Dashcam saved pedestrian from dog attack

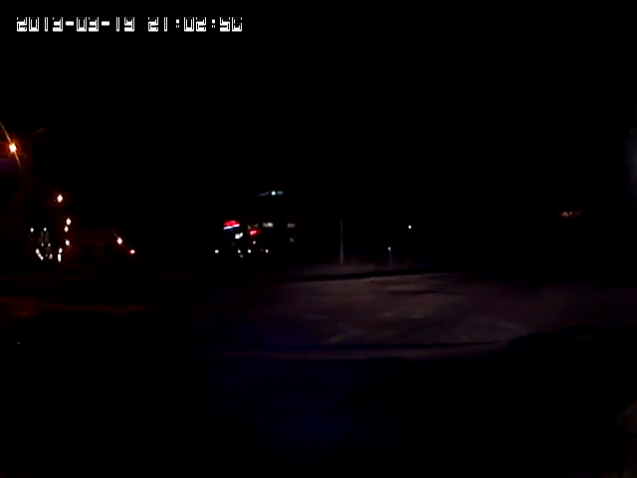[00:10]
дядьку жрет, Женя, вон она на дядьку накинулась, она щас его уронит, сигналь ей, да куда бери дядьку-то, да надо ему сигналить этой твари,
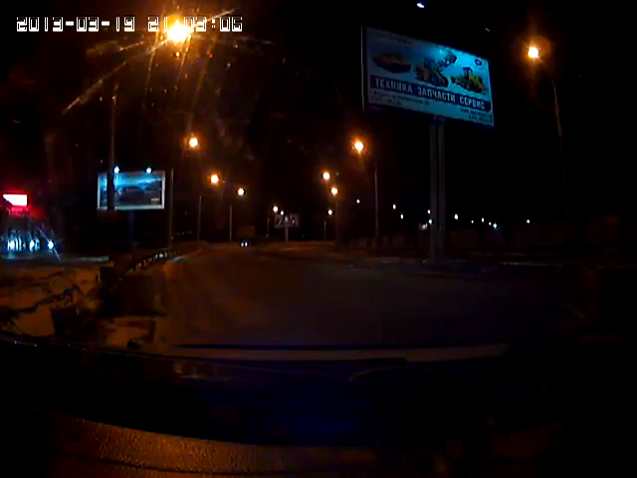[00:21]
Ивана, сука, дави, дядьку не надо давить, дяденька, залази, дяденька, он,